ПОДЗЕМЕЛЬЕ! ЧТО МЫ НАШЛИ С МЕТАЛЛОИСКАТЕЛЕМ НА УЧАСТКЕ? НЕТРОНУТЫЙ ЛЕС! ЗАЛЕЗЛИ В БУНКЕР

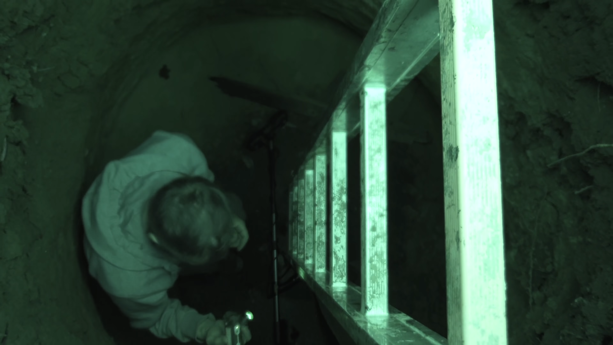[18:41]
вот это обнаружил нам никто не показывал буквально через год после того когда мы купили этот участок и
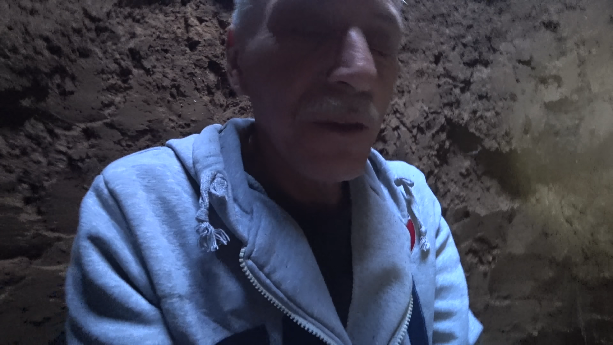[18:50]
посмотрел тут что-то накрыто а тут вот такая яма зачем она
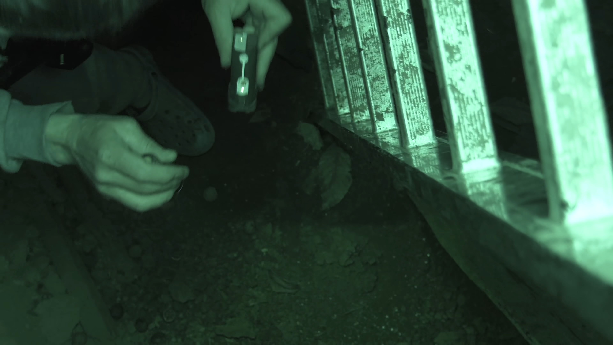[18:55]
такая
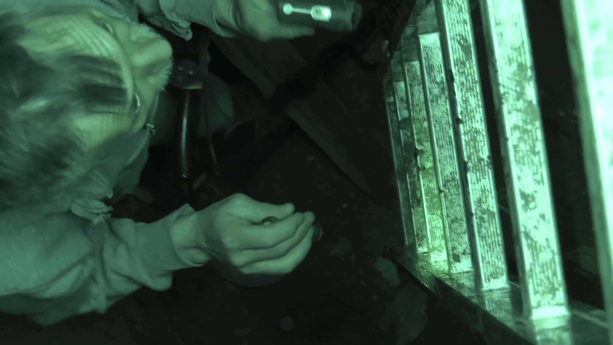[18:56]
конусная штука вот тут площадь большая вот вот глина
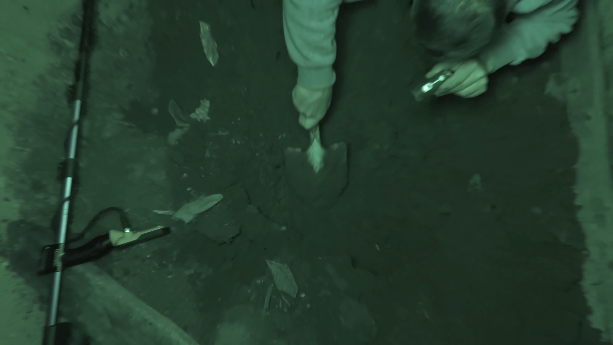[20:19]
что-то нашли что-то есть это не черный
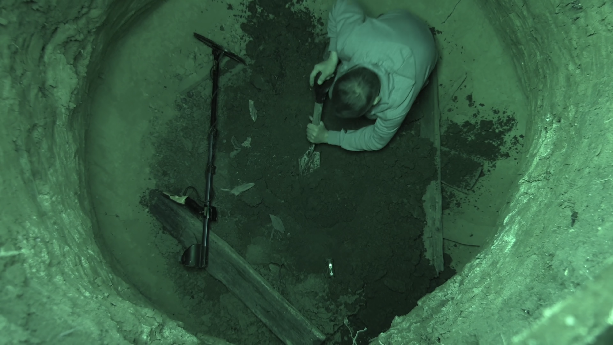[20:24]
я не знаю это вроде не труба ну какое-то кривое а чё она тут в яме должна быть